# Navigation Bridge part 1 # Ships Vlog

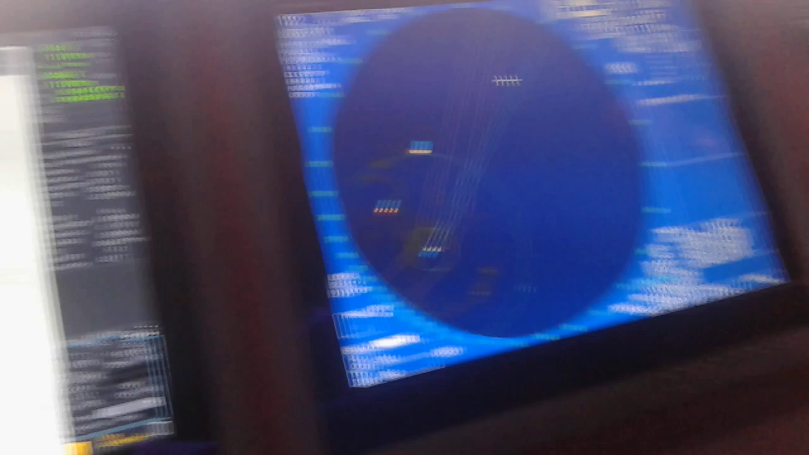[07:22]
මම පෙන්නුවා මෙන්න මෙතනින් වෙනස් කරන්න ඕනේ.
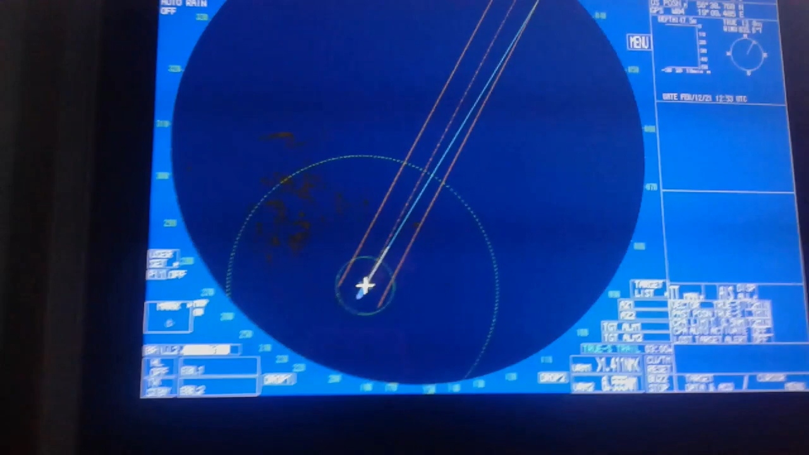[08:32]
මේ තියෙන රේඩාර් එක මේකත් තියෙන ඔබ්ජෙක්ට්ස් බලා ගන්න තමයි තියෙන්නේ.
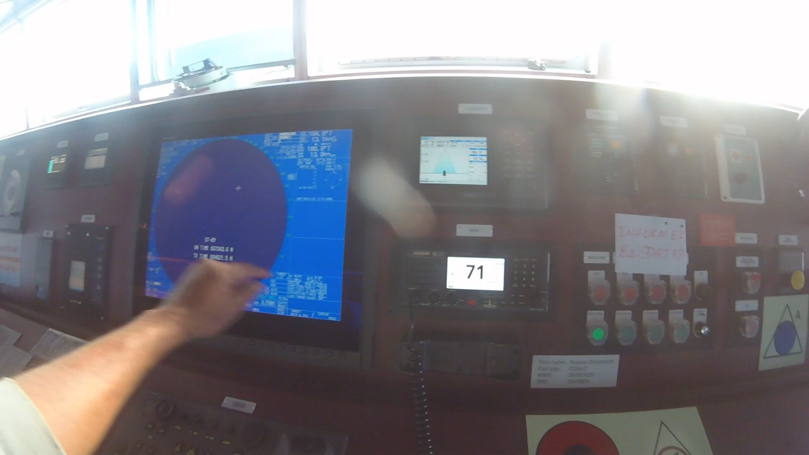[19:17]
මේ තියෙන GPS එක global positioning system එකට මේකේ තමයි ඉතින් position එක මොකද අපි යන්නේ එක පෙන්වන්නේ අත්තනම මේ